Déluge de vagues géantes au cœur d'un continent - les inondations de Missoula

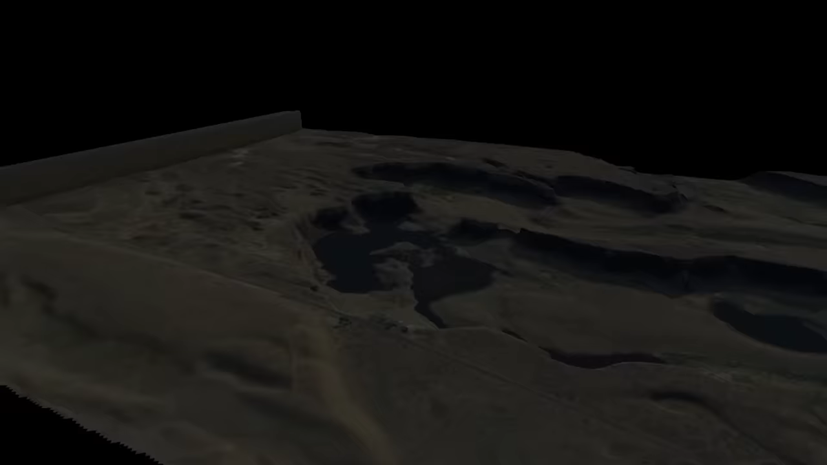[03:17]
Après avoir fait sauter la muraille, des centaines de milliers de mètres cubes d'eau liquide, mais aussi d'énormes blocs de glace provenant de la rupture du barrage,
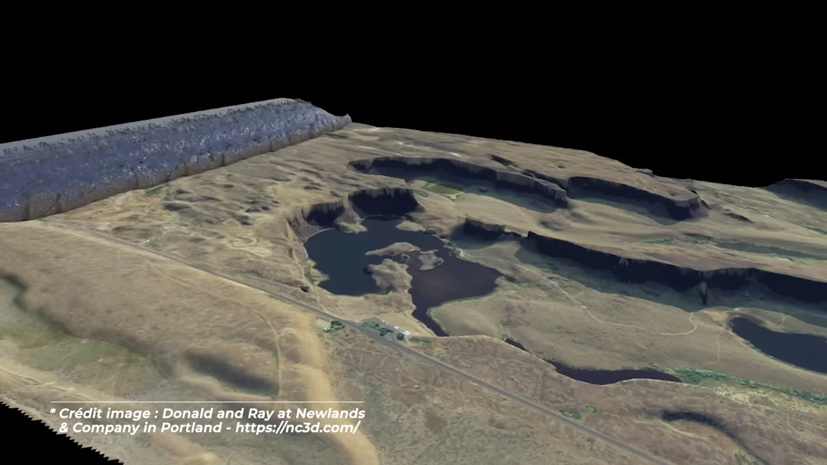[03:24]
comme arrachés au glacier par la puissance des flots,
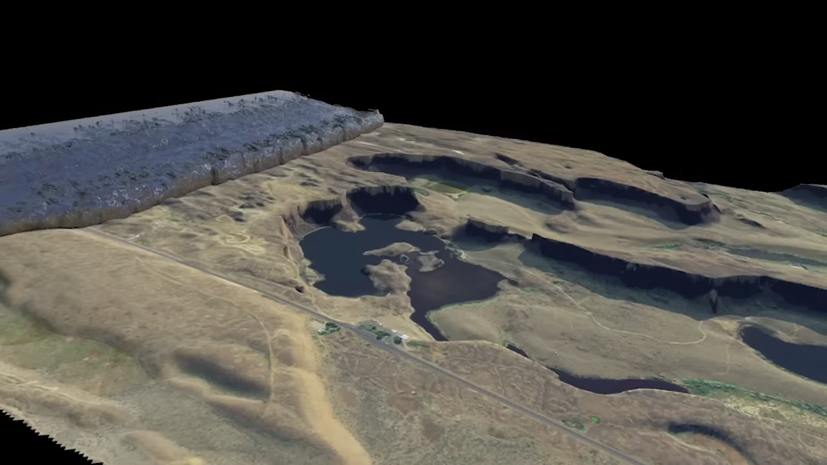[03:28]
se sont alors mis chaque seconde à déferler en direction de l'ouest, sur des centaines de kilomètres à travers les paysages. En s'appuyant sur la taille des débris déplacés par la catastrophe, on estime que le débit de ce torrent d'un autre temps
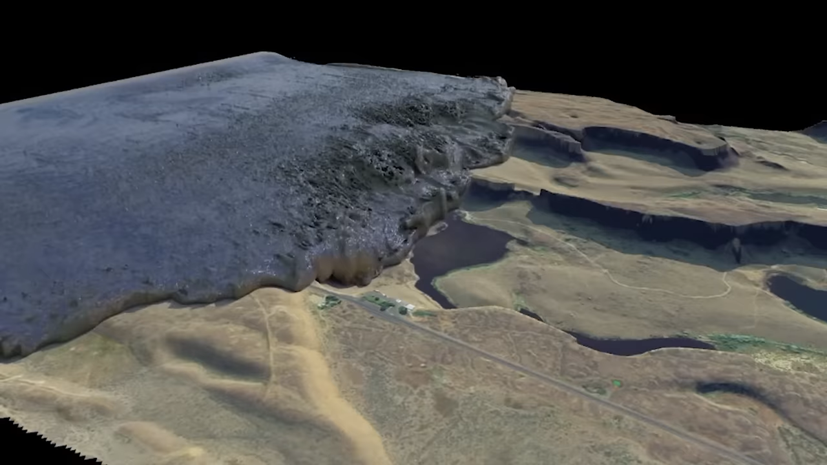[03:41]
devait osciller entre 5 et 20 fois celui du fleuve Amazone en période de crue.